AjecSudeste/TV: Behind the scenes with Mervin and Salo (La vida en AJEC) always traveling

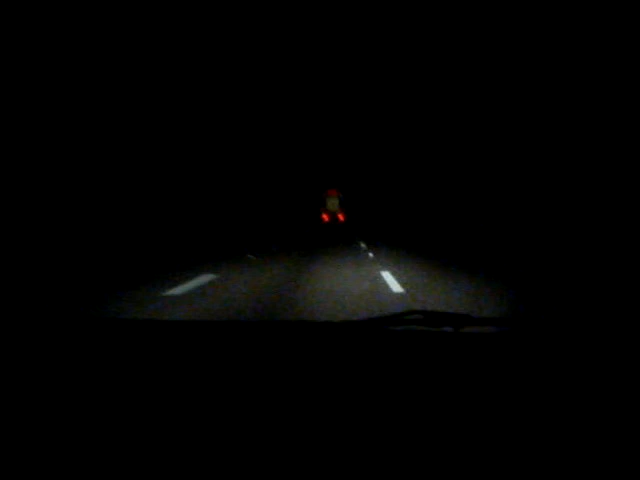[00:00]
les bendiga. Bendiciones. Este es Salomón, su servidor, y Melvin Javier Vázquez, relacionista público de AJEC. Estamos aquí en la I-4. Hay una neblina terrible, no se ve nada.